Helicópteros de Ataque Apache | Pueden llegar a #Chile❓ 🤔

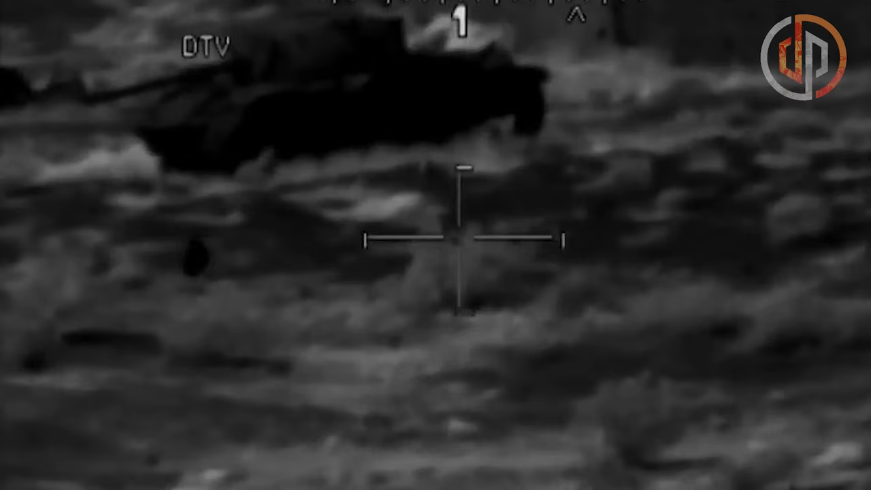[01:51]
que se utilizan para identificar visualmente objetivos potenciales y pilotar de manera segura la aeronave de noche y en condiciones de poca visibilidad.
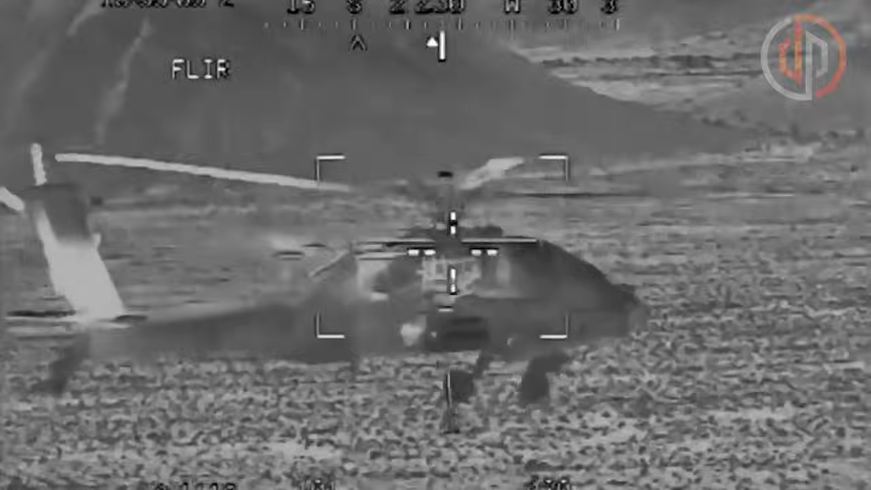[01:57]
El alcance se puede aumentar utilizando tanques de combustible montados en las alas para proporcionar una presencia más persistente en un área más amplia.